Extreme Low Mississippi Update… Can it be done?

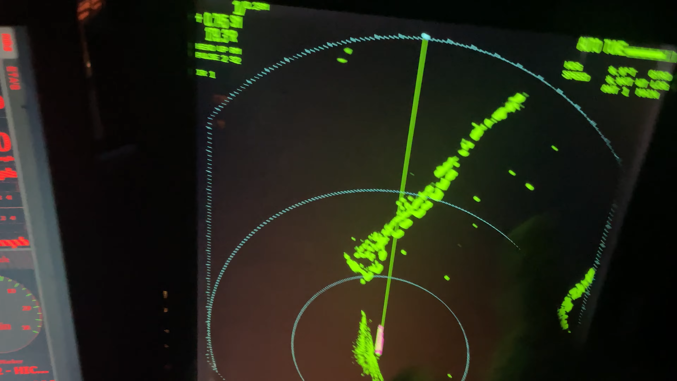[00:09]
You see how they got that buoy down through here? That's a normal channel. We've got to run down through there. Anyway, I've got quite a bit of footage.